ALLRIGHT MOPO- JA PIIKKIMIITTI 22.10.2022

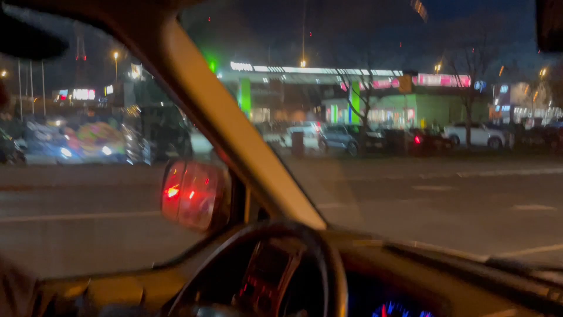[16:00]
Olemme saapumaan Mac Rolandsilla. Pakollinen miitti Mac Rolands. Miitti mäkkärit ihuu.
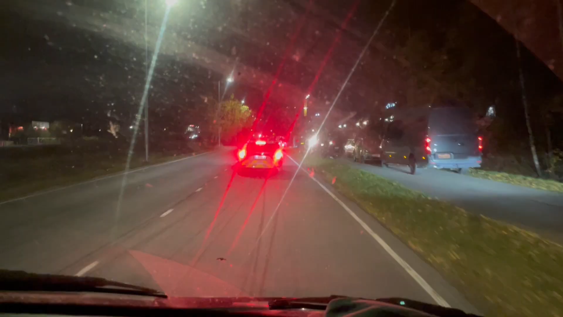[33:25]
Olemme saapuneet seuraavalle suoralle Fiat Cops. Onko tää se seuraava suora?
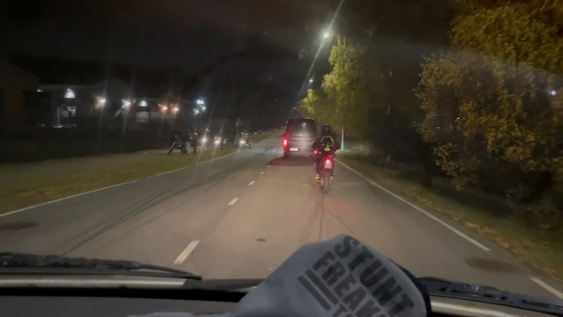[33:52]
Tällä suoralla ei tapahtunut yhtään mitään. Kyybelit oli koko ajan kyttäämässä.
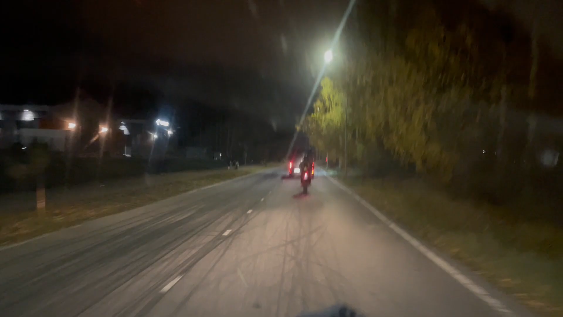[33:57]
Nyt sitten vielä tähän päivän päätteeksi niin Tattis PT2.